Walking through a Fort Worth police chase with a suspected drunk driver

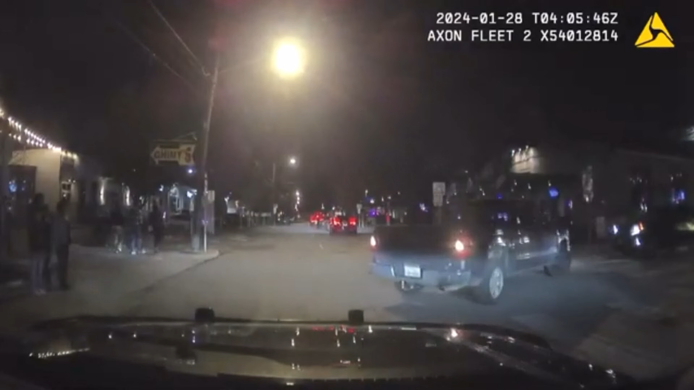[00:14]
The driver of this pickup caught on police dash cam, almost backed into officers. Police say 29-year-old Andrew Guerra wouldn't let his passenger out and
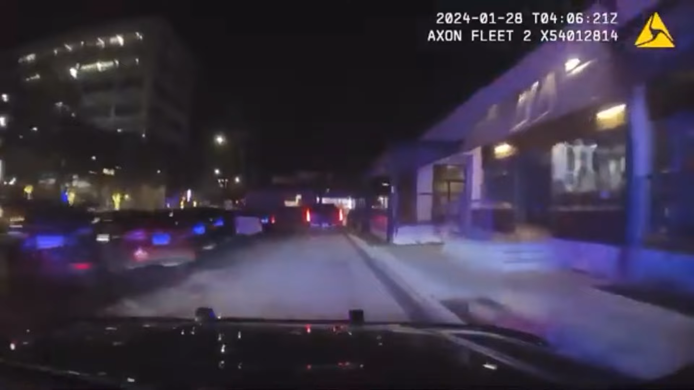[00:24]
sparked a high-speed chase through Fort Worth's 7th Street Entertainment District. Right now, Fudge. We are eastbound west... Video shows Guerra hitting the curb at least twice.
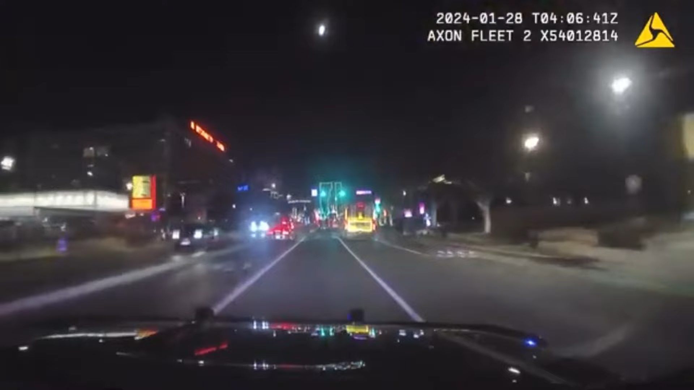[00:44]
Officers announced their location and gave a play-by-play over police radio. He just struck a curb, driving reckless. Speeds are about 50. Traffic's light.
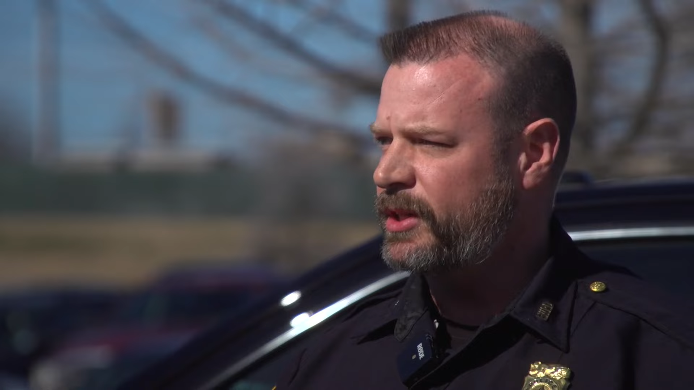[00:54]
Officers were in constant communication on the radio. A supervisor was aware and approved the pursuit. When the pursuit reached University and 7th Street,
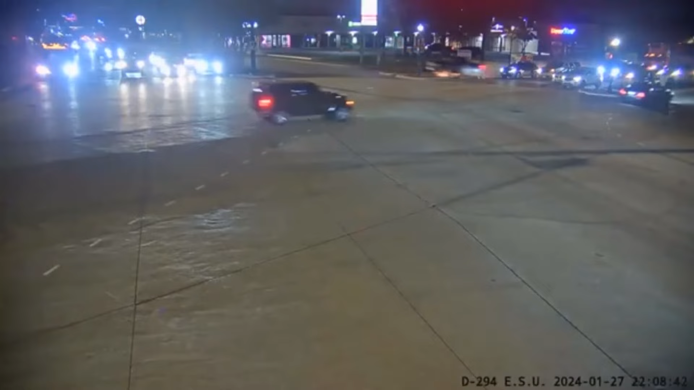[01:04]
police say Guerra drove around stopped traffic, struck a pole, hit a stopped car, and then struck an innocent man and woman walking nearby.
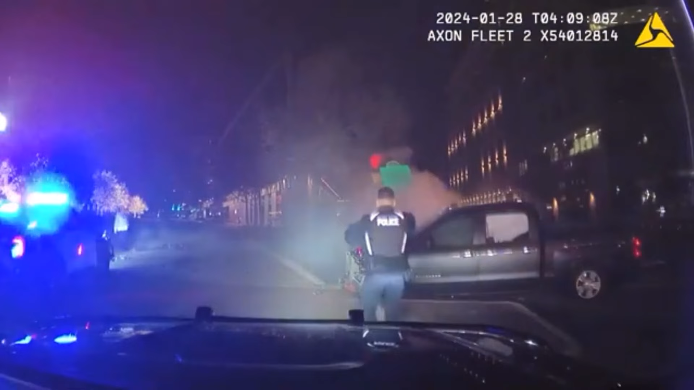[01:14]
As officers ordered Guerra to the ground, other officers checked on his injured passenger and the two pedestrians who paramedics took to the hospital with serious injuries.